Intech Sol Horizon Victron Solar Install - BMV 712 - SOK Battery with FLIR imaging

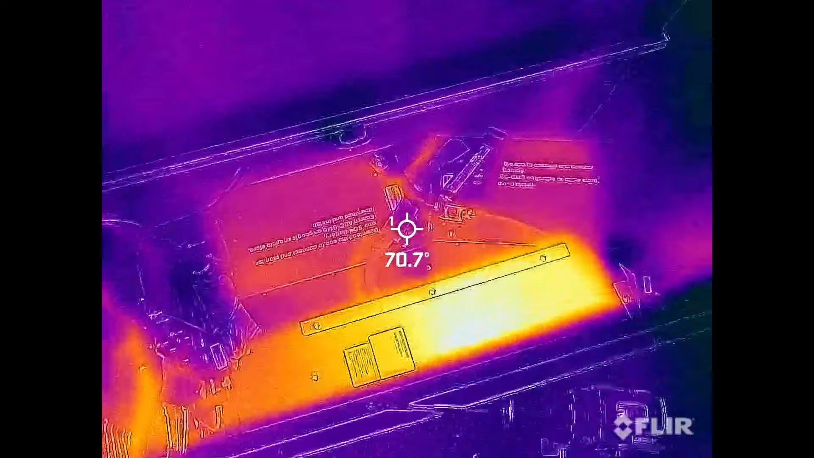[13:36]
That's perfect. All right. Hopefully, uh, we'll see how this works.
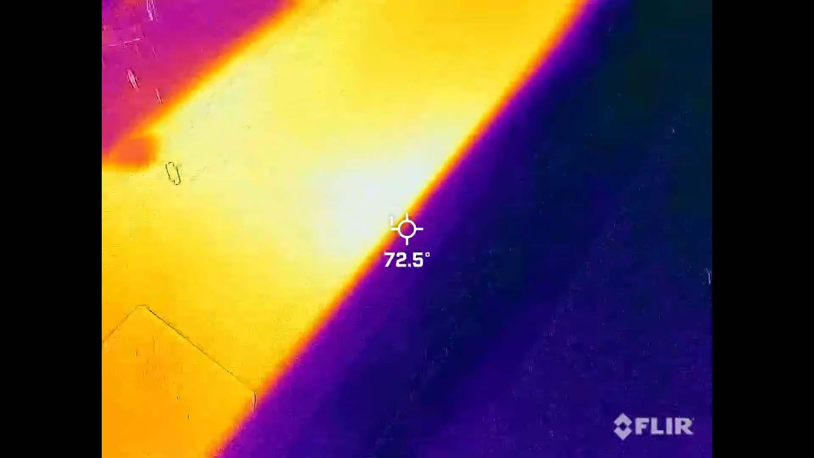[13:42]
This is the flare camera here and let's see how hot this guy's getting.
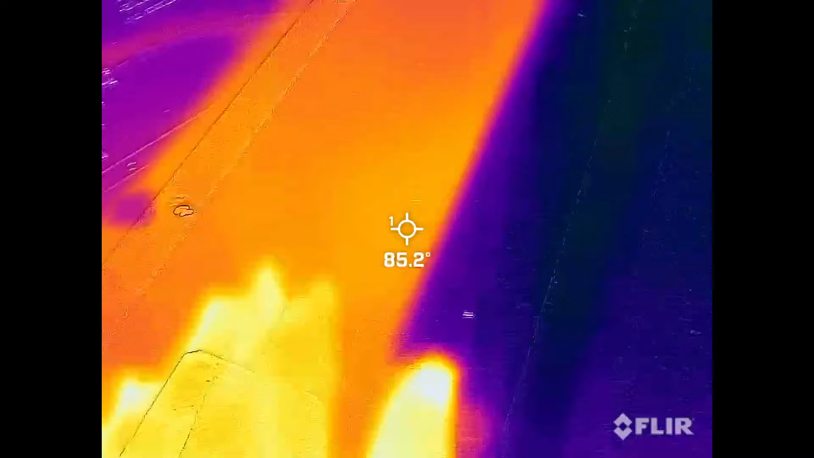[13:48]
Case on. The inverter. Yeah, it's not that hot.
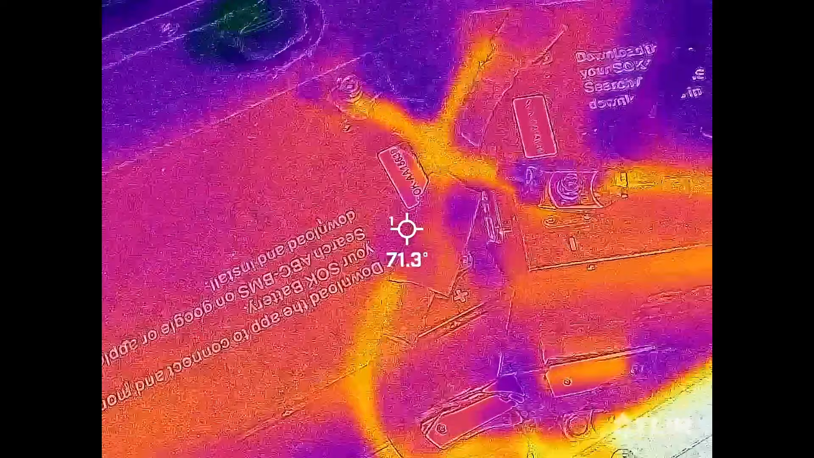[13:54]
Oh, look at that. It's like I'm having way too much fun here.
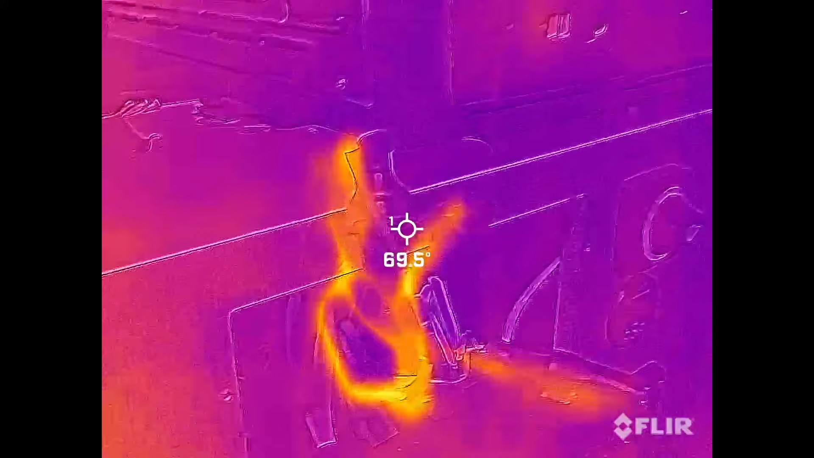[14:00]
Let's see the temperature on the cables. Let's see. How is this faring here?
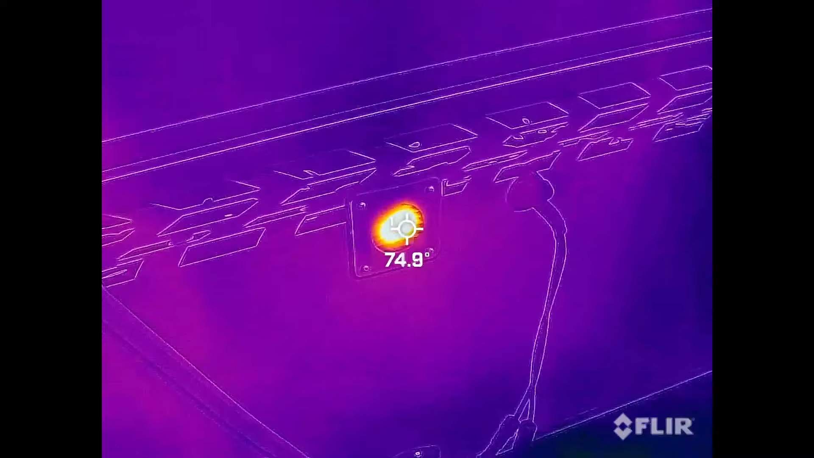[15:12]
Um, I took the FLIR camera out there and it appeared to be doing quite a bit. Let's take a look.
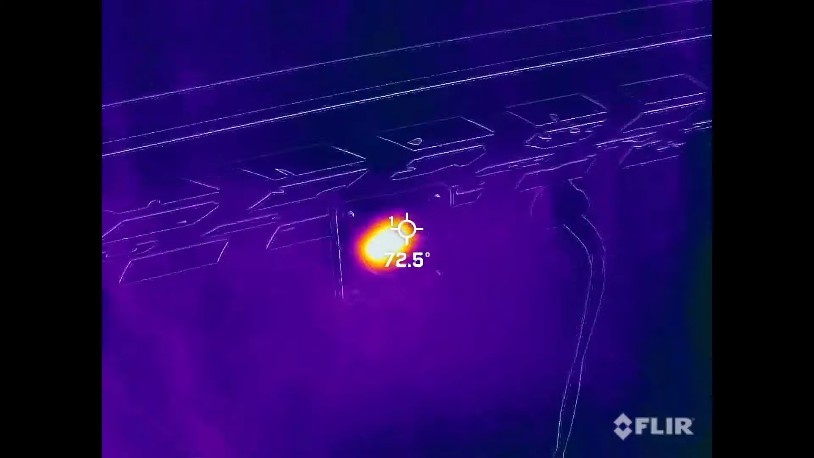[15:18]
Here we're testing the fan output. We're definitely getting
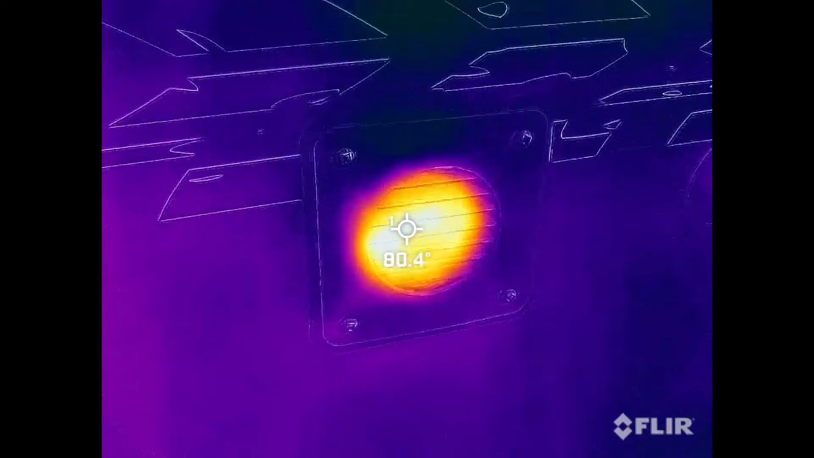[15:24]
higher temps out of here. That's perfect.
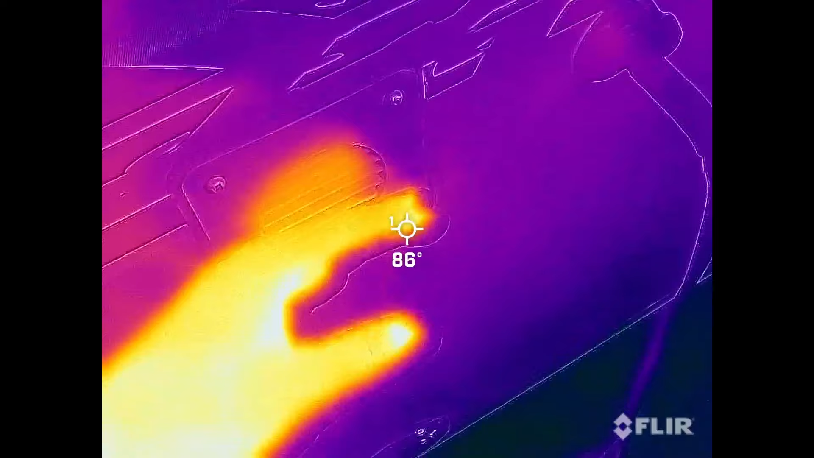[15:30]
You can feel a little bit of air coming out of there.
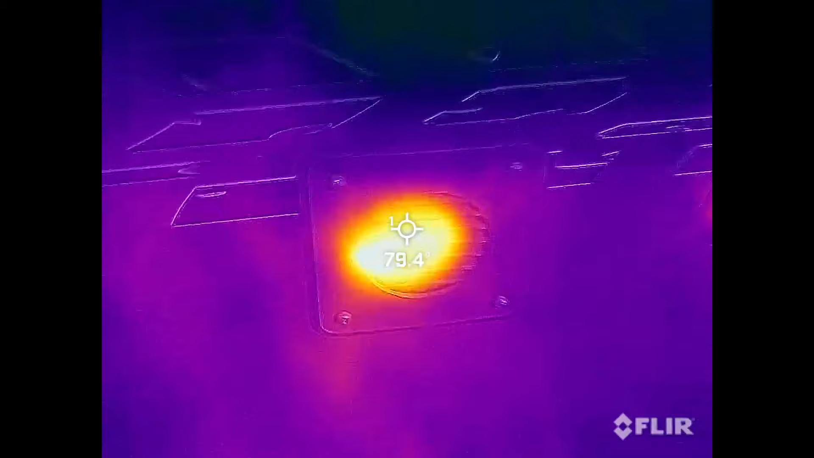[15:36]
All right. It's been running for a little bit. We are up to in the 80s now. The air coming out of there.
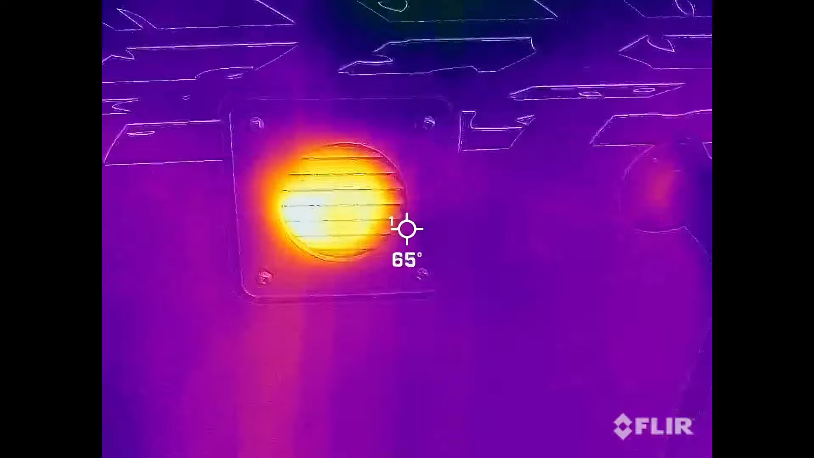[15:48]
Definitely warm. Let's see what it is on the inside.
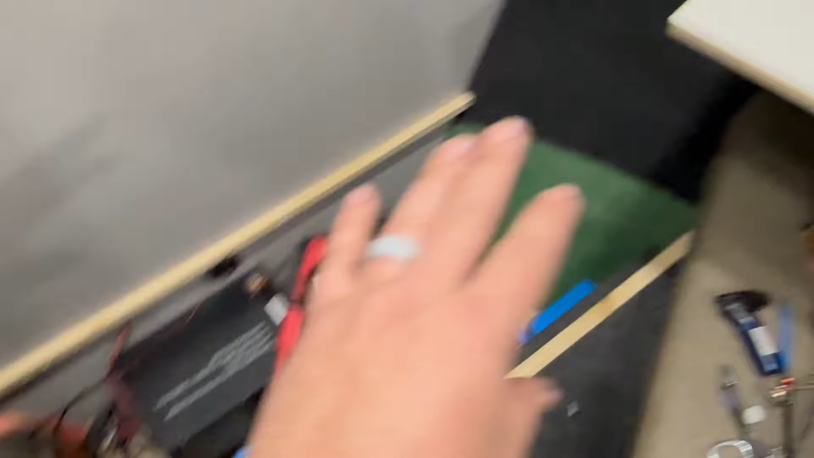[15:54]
So with that working good, um, I think I'm going to work on cleaning up this wiring,
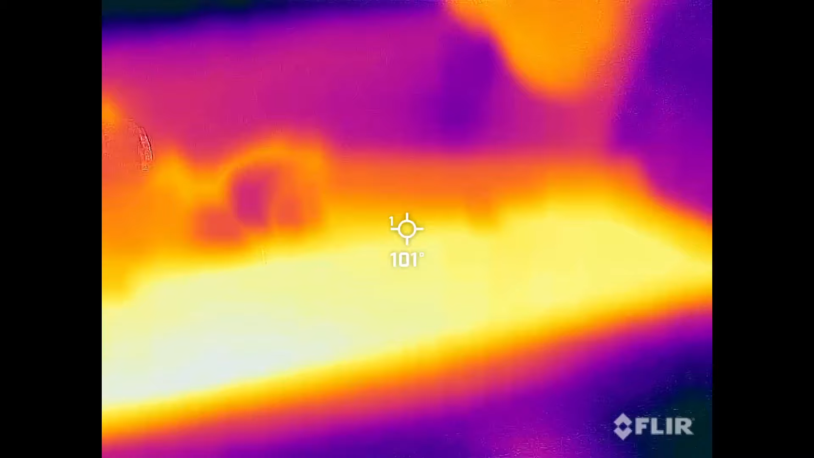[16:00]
put the cover back on and run this even some more. And definitely a bit warmer,
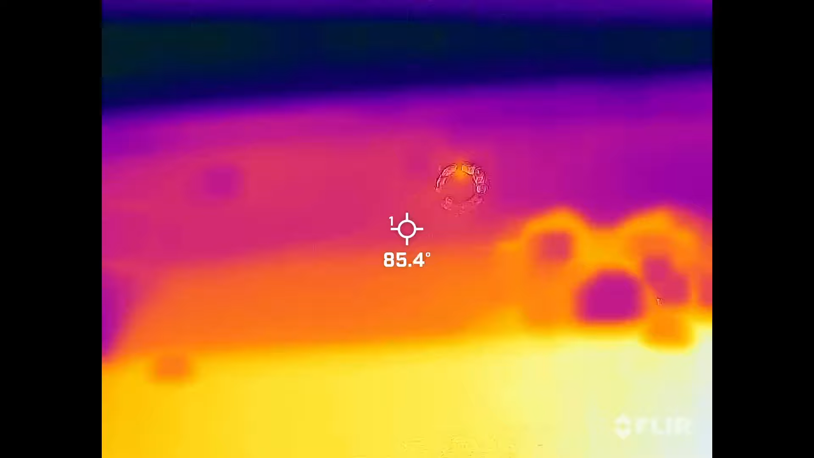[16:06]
but that little guy right there is at one oh something.
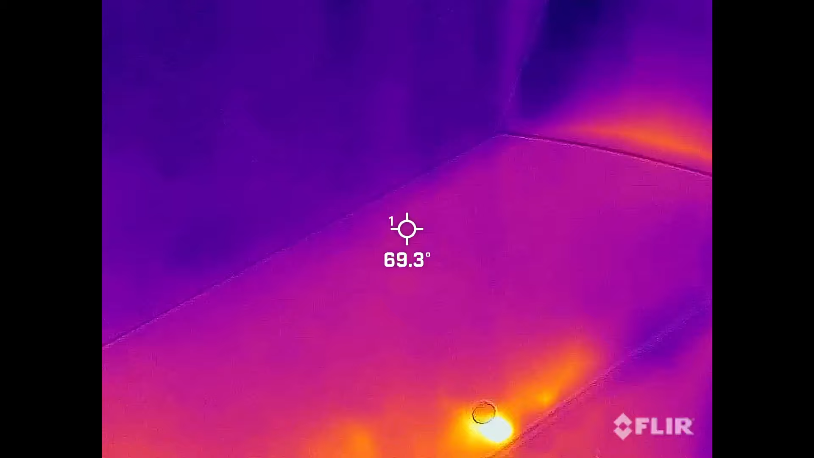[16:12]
But the walls itself are much more, aren't much above 80. So I would say that's probably close to the ambient in there. Definitely see the heat leaking out.
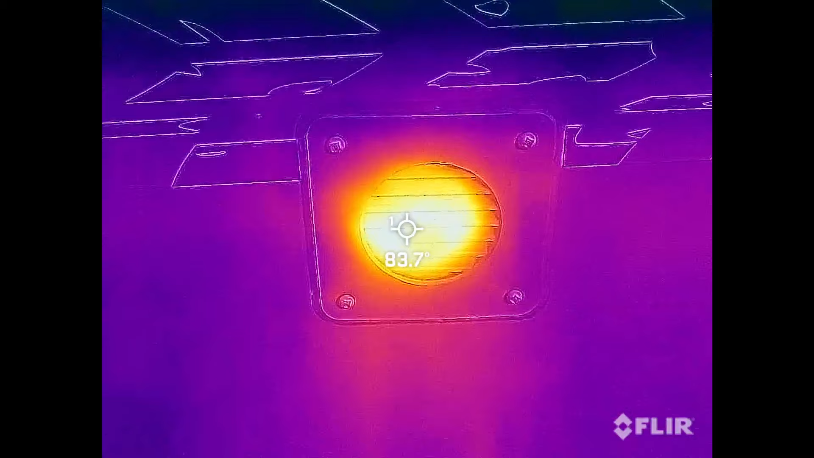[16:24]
This thing's running. Here we are sometime later. Looks like the temperature has increased some.
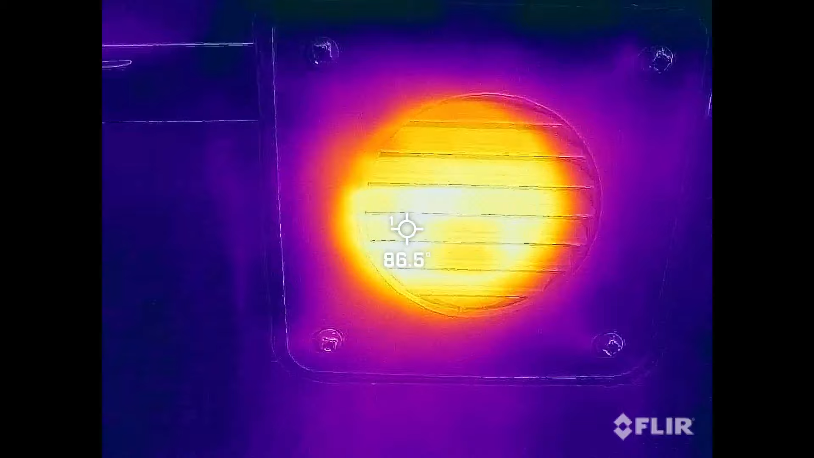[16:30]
We're seeing as much as, uh, 85.